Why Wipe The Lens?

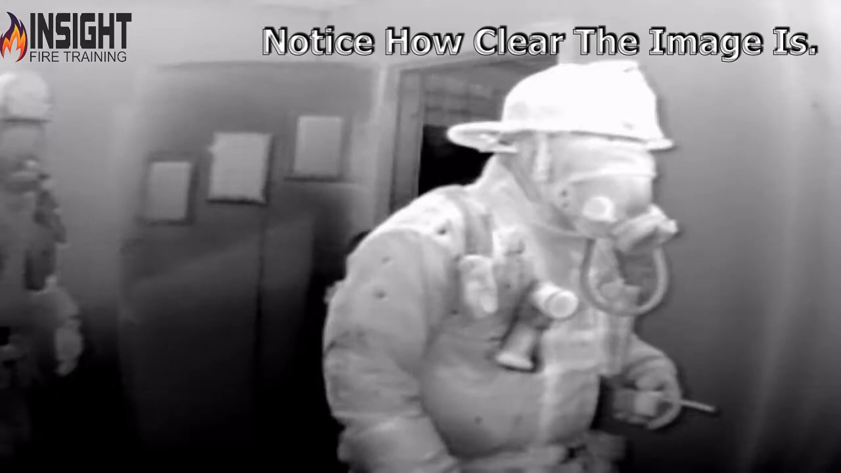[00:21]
which means high sensitivity to detail, lower temperatures, approximately 0 to 270 degrees in the Draeger UCF 9000.
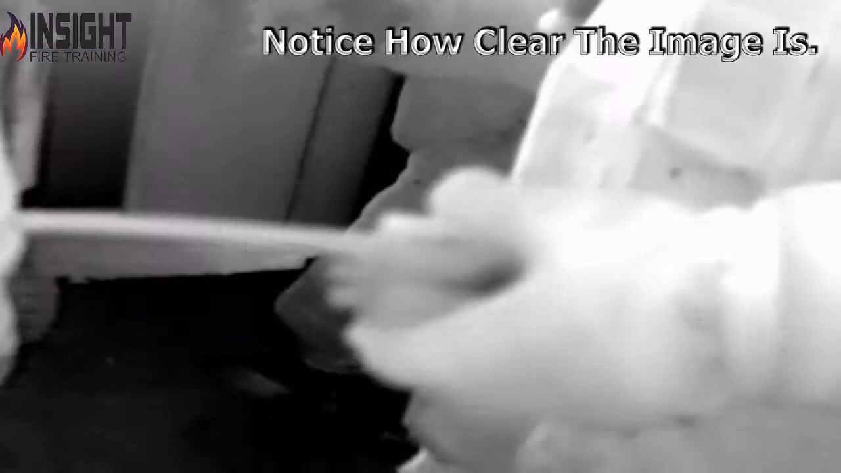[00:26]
But notice how clear the image is.
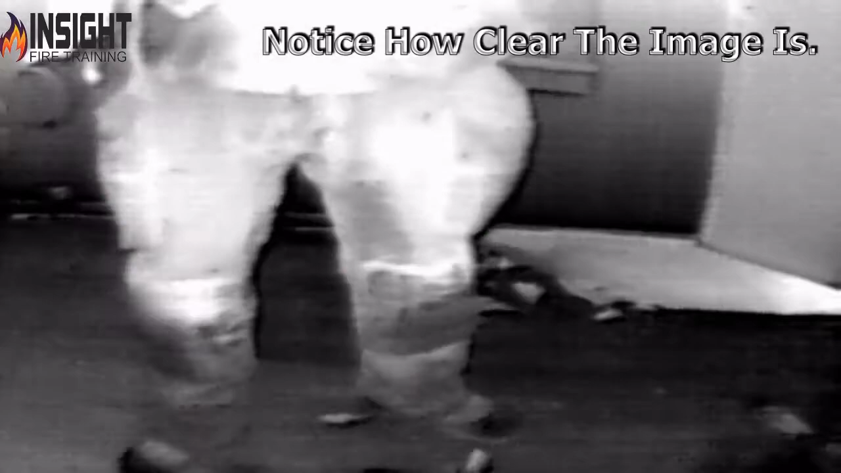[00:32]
The camera hasn't switched to low sensitivity where it shows higher heat. But as the firefighters approach the actual fire room and smoke and moisture start to build on the camera's lens,
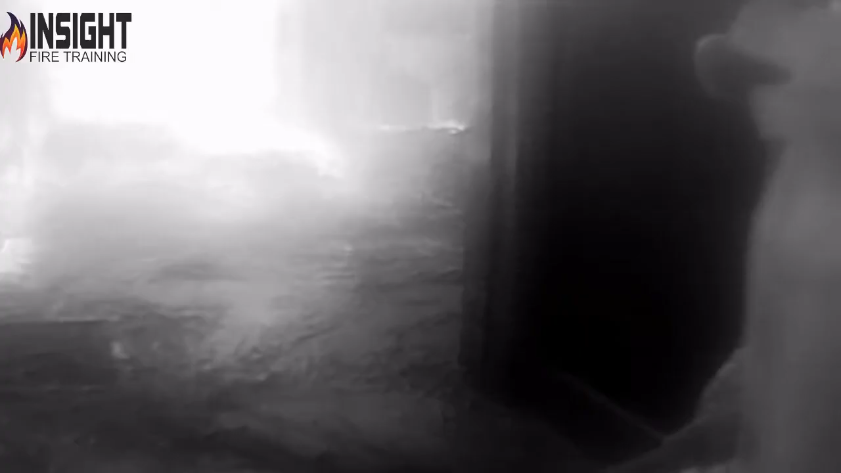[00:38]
notice how the image is degraded.
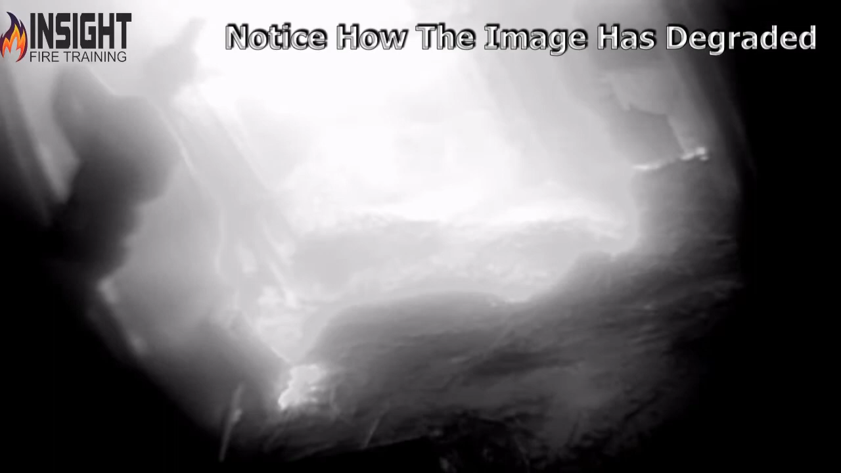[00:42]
What has happened here is no different than when you drive down the road and moisture accumulates on your windshield.
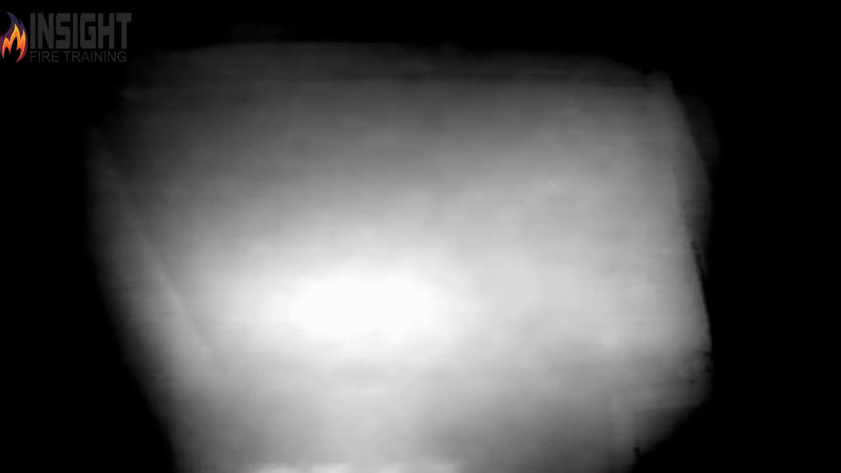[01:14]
causing the firefighters to either lose confidence in the tick or think the environment is less severe than it is.
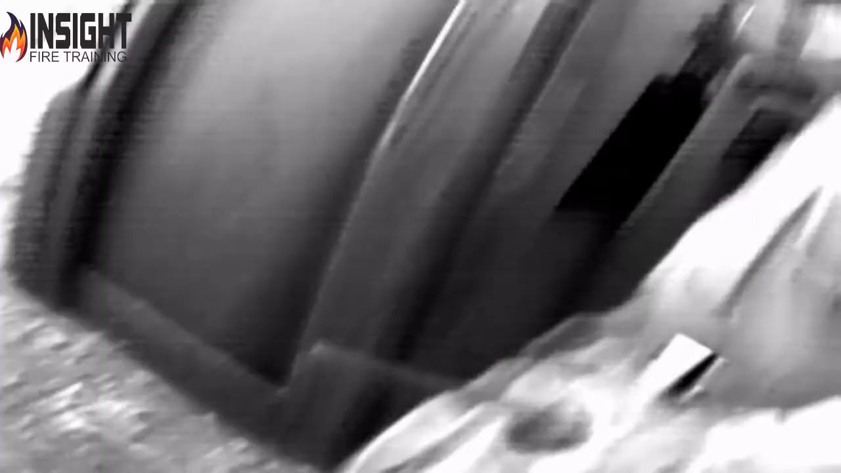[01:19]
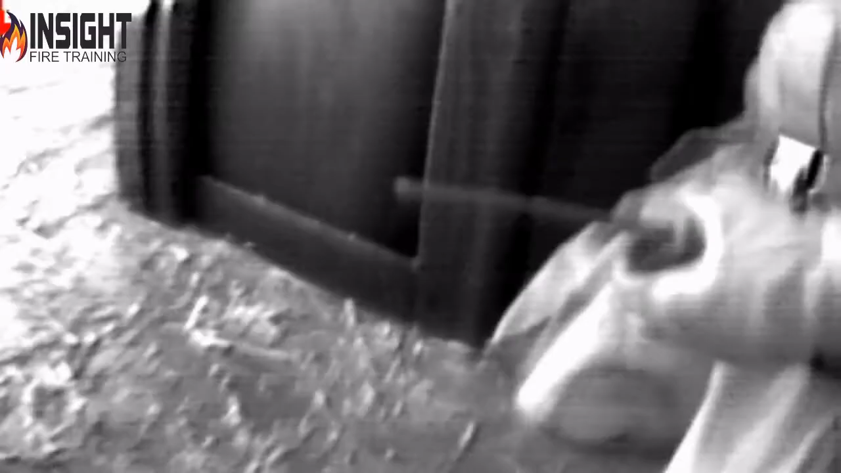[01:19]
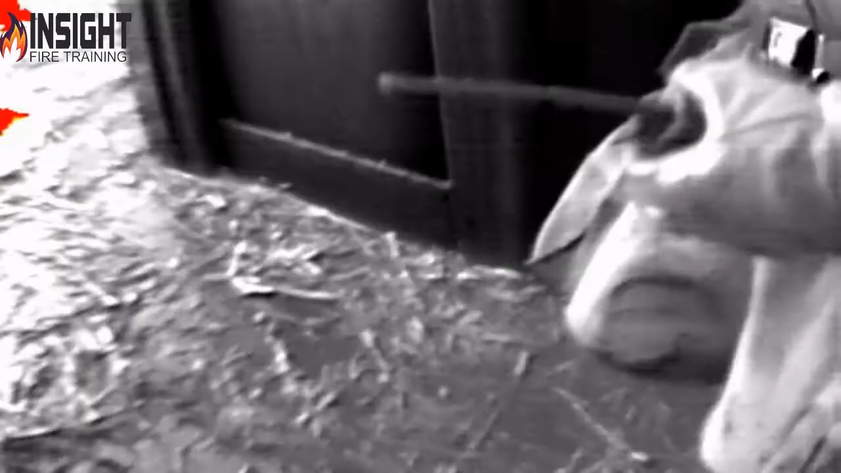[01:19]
So we're going to wipe the lens and I want you to notice how much this image improves.
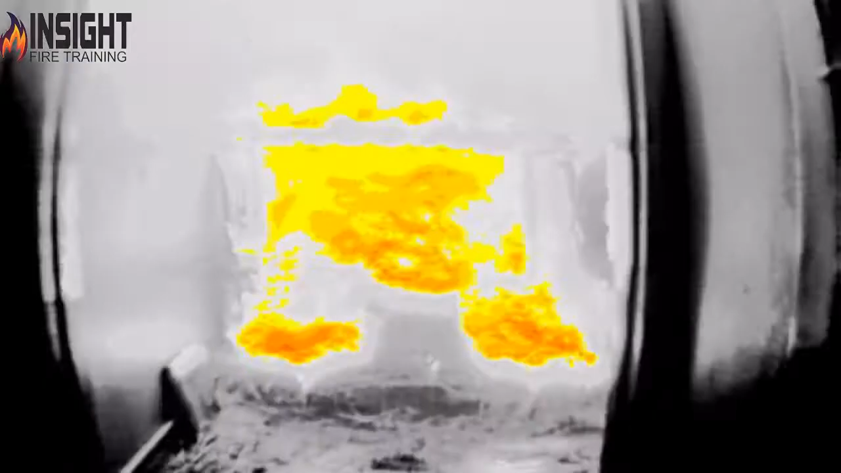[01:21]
Now you see the camera can see much more detail.
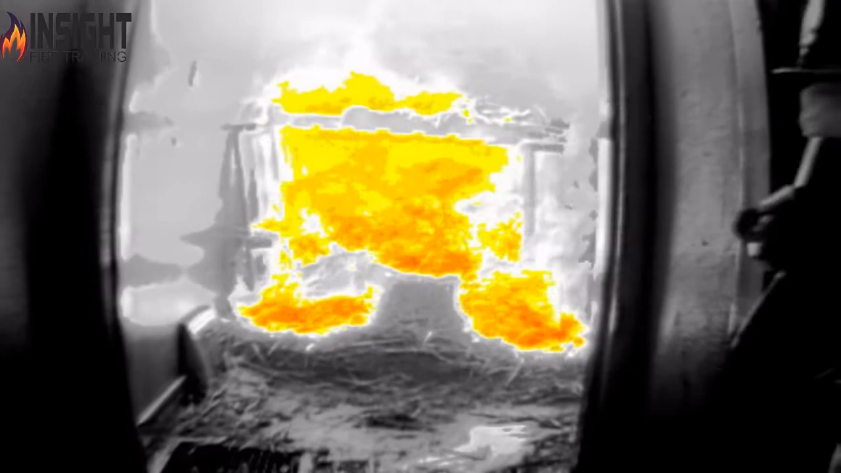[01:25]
The camera is in low sensitivity. You can see the colorization of the actual heat.
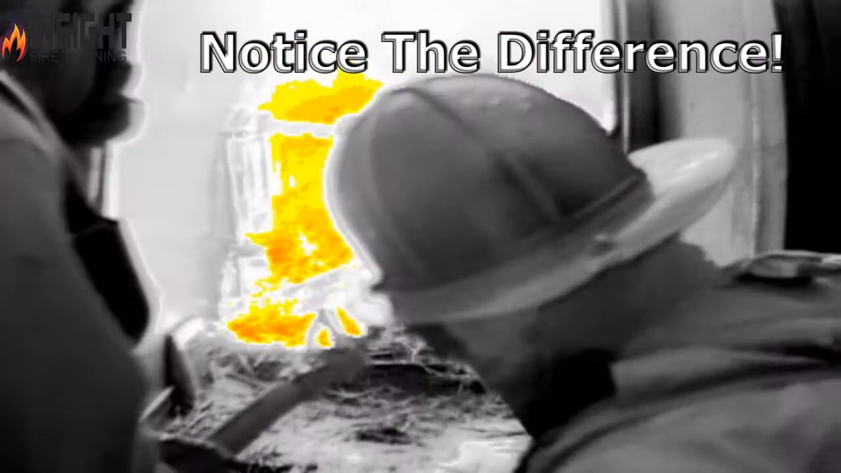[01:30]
You can see the convection currents coming over their head. You can see the detail in the firefighters' SCBA and helmets.
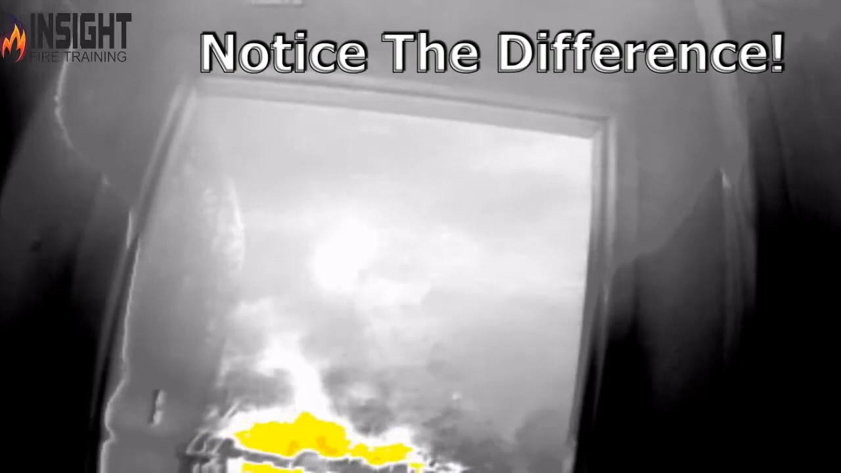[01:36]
Look at the convection currents rolling out. They can clearly see that.
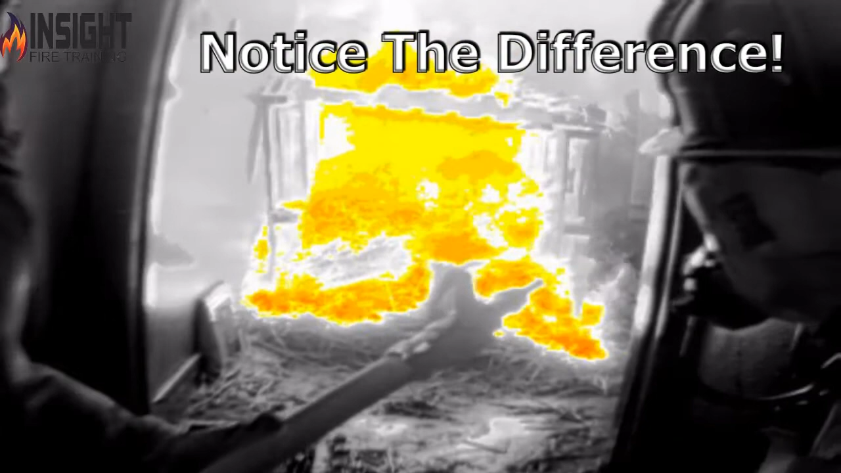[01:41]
This is why it's important to have a well-trained operator. Don't blame the tool.
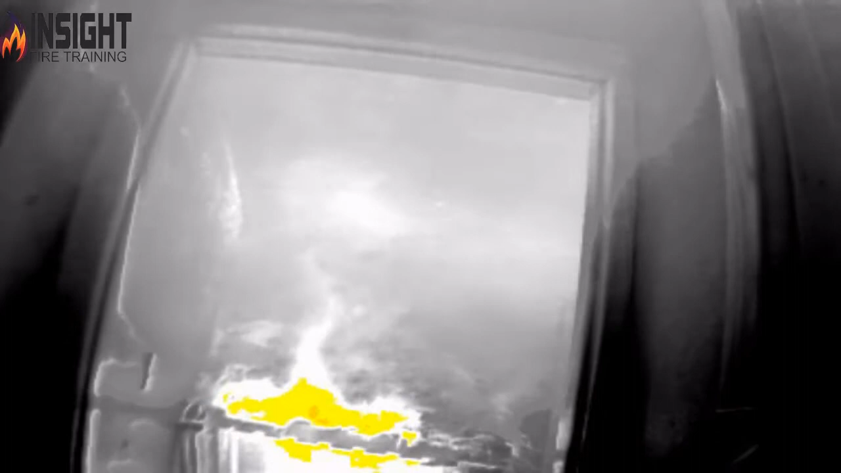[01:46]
Understand its limitations and know that it cannot see through anything.
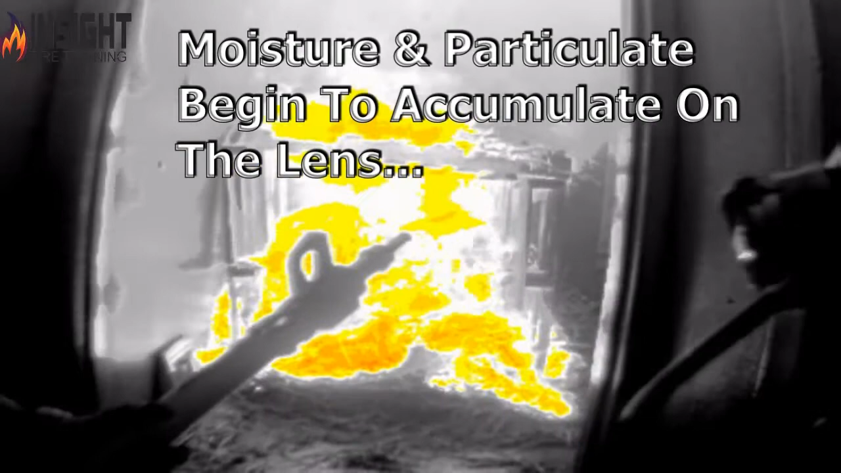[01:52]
It actually is picking up surface temperatures and is picking up the actual heat in the room, not gas temperatures. And it cannot see through moisture.
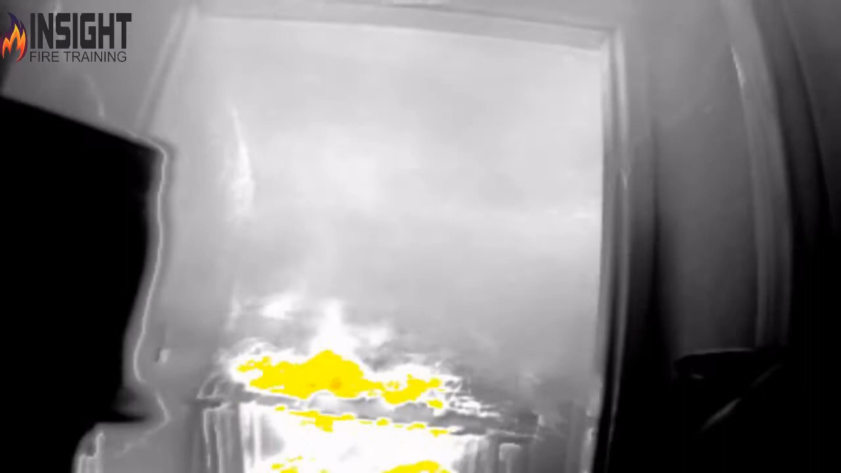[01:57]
As this moisture begins to accumulate back on the lens, you'll start to see the image degrade because they failed to wipe the lens.
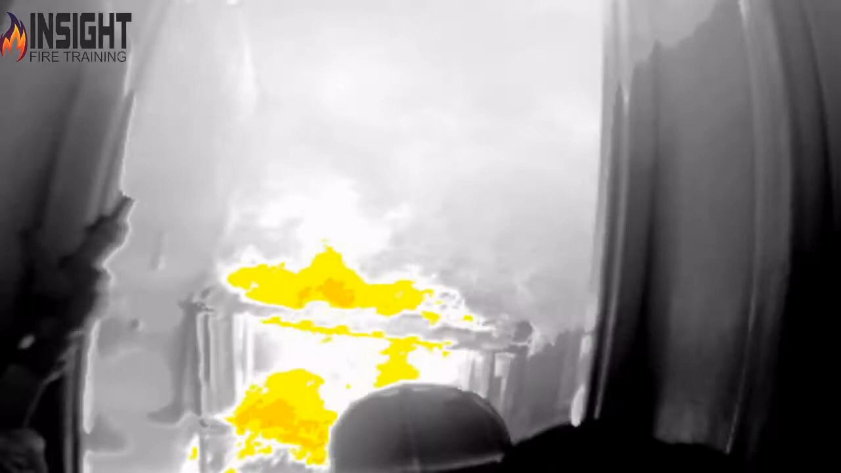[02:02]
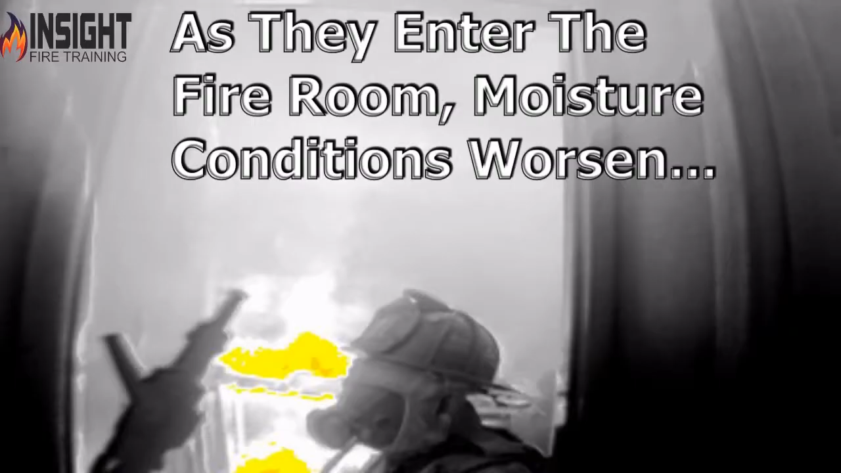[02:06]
And as they enter the room, you'll see it degrade completely where you almost can't see anything.